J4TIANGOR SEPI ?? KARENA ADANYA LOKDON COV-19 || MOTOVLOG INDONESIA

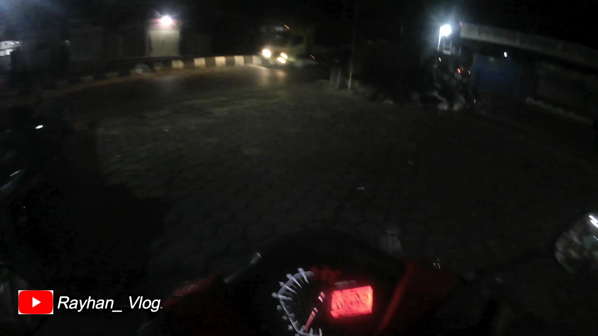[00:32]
Biasanya nggak sepi ya, karena ada apa, lockdown ini jadi agak sepi jalan, biasanya ramai.
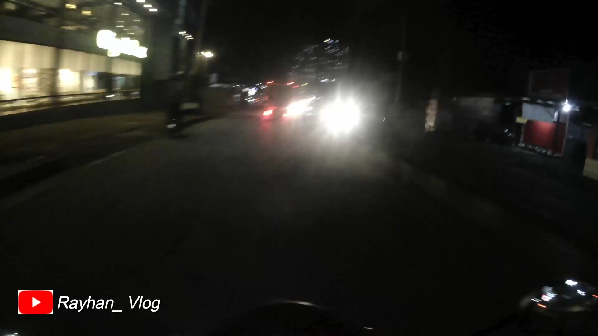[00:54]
Okay guys, sekarang lihat apa namanya, jadi nomor sepi guys, nomor sepi. Gua sengaja apa namanya tutupin visor. Walaupun visor gua hitam, tapi tetap masih kelihatan jalannya.
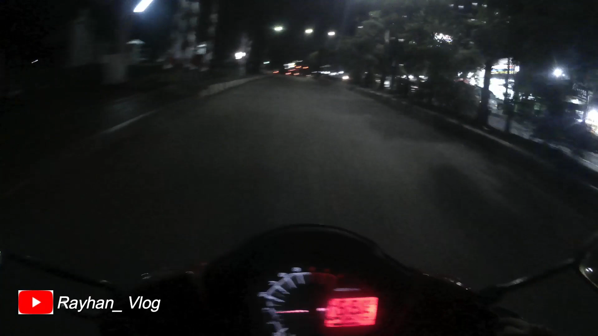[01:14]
Ini kita turunin aja ya, apa namanya, kecepatannya kita turunin aja ya, maksimal 50 aja,